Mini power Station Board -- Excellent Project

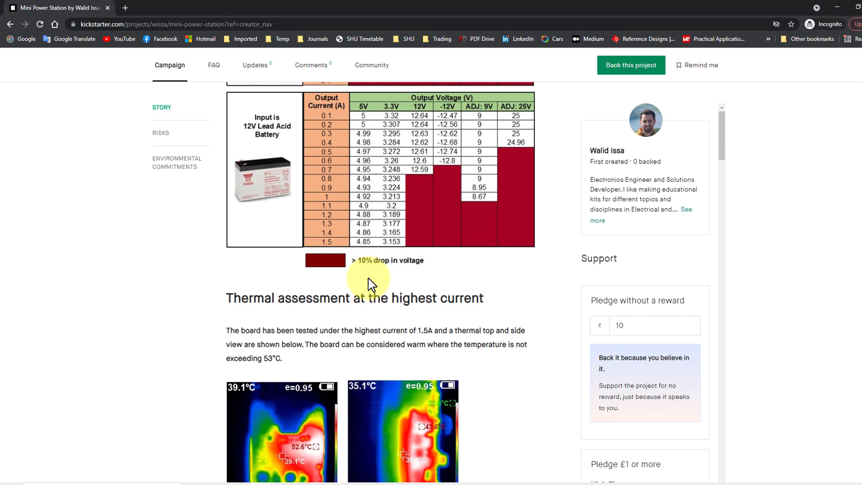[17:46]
Okay, I have made a thermal assessment at the highest current which is I think 1.5 ampere here and as we see here there is no temperature more than 52 degrees Celsius.
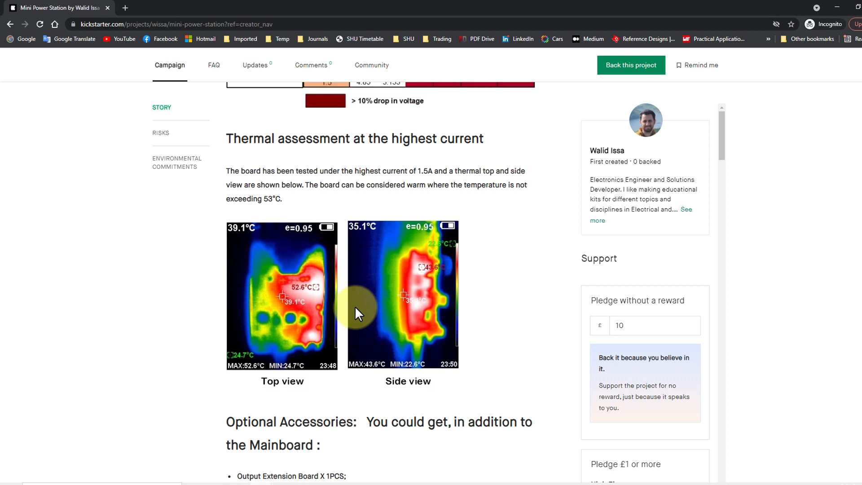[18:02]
Okay, so I think it is really stable.